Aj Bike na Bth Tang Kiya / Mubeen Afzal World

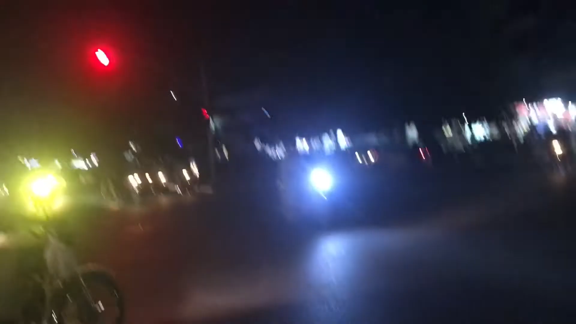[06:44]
شارہ بند ہے شارہ بند ہے کیونکہ پٹرول ہو چکا ہے وہ سامنے پٹرول پمک رہا ہے وہ سامنے پہنچ تو گئی ہے